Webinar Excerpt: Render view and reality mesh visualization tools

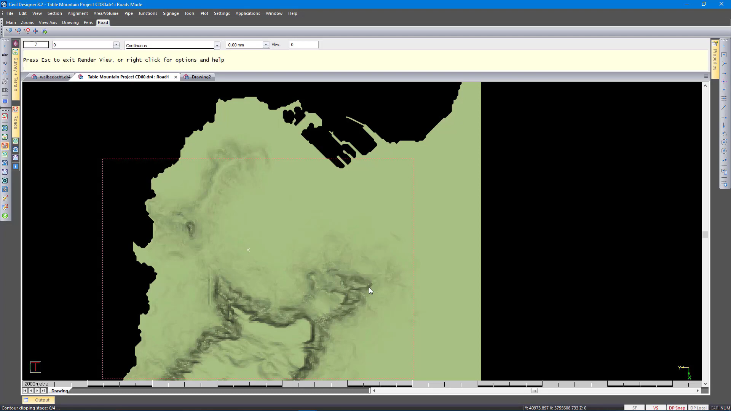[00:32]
So if we go to render view, in addition to,
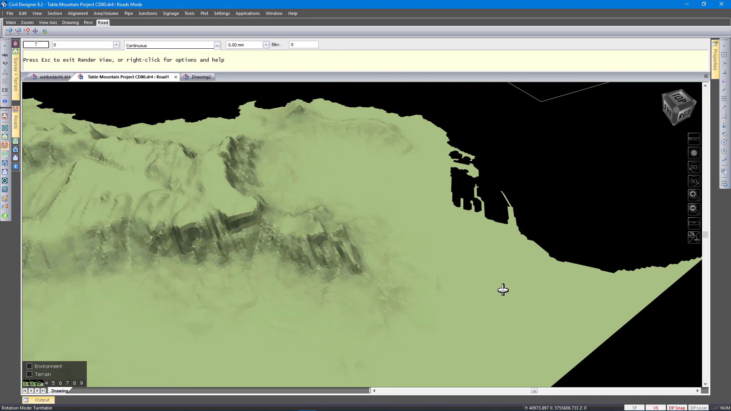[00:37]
this is the normal plane shading that you guys will be familiar with. So we are shading the faces from the DTM model. Just square it up a little bit. And I will show you some of the terrain settings.
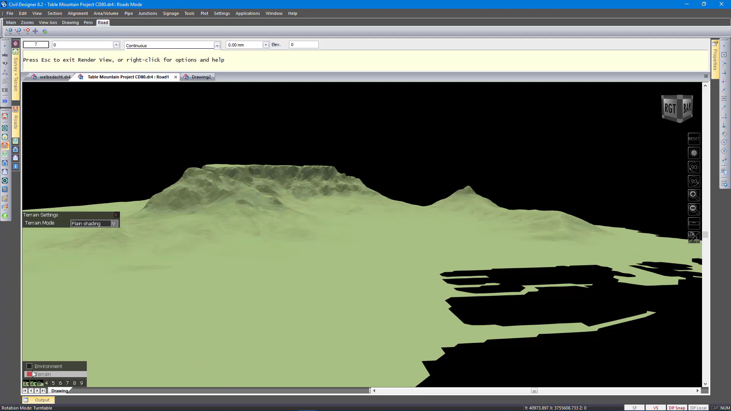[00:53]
This is settings that control how the DTM is rendered. The additional option we have there is natural simulation. Here you can have a few preset settings, like contour that will just draw contours. And then the height map. You will see the darker red is higher and the green is lower. And then the snow top option, which is the default setting. It gives you a little bit of a more realistic view.
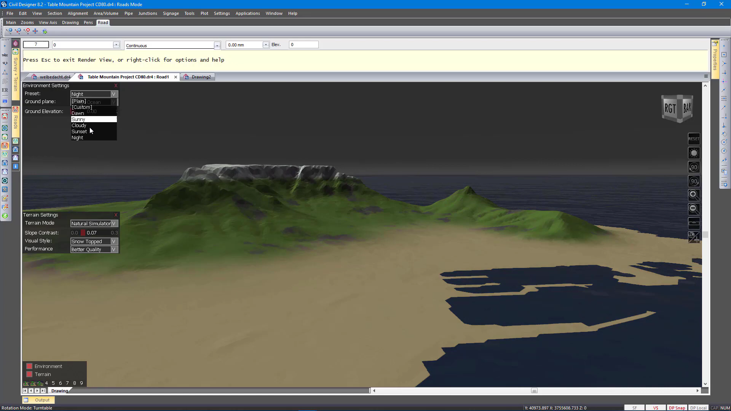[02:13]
But I must say I prefer the sunny one. But in addition to that, you can also play with the colors.
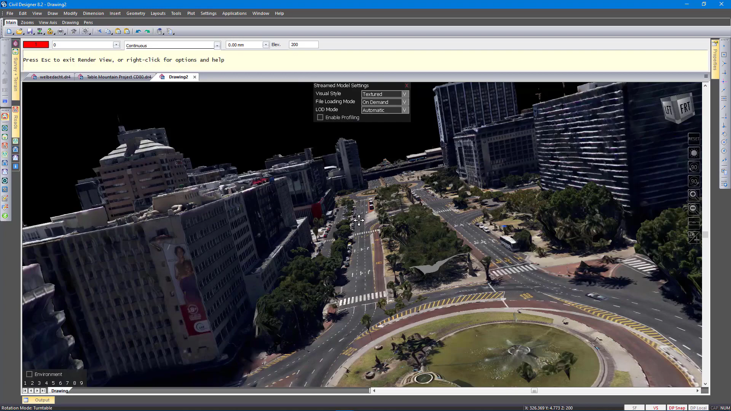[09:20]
In Civil Designer we will start by simply loading and rendering this data. In the render view. We use a multi-threaded loading.
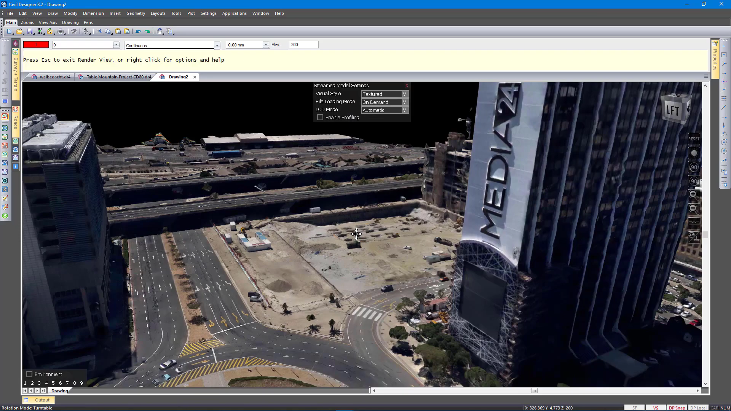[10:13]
What type of detail you can get.